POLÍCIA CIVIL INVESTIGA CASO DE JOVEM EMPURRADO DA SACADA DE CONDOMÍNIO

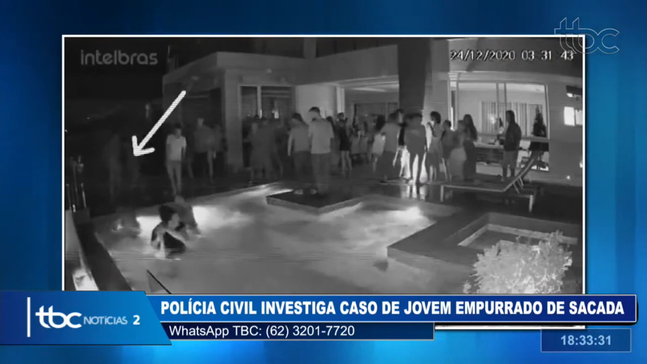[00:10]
Segundo a Polícia Civil, após ele se desentender com algumas pessoas que estavam na festa, Luiz Henrique Romano, natural de Morrinhos, foi empurrado da sacada e caiu de uma altura de 5 metros dentro de uma piscina. Pelas imagens que você está vendo aí, Luiz tenta sair da piscina, mas é golpeado por um outro homem, suspeito de ter empurrado o jovem, já se apresentou na delegacia e vai responder por tentativa de homicídio.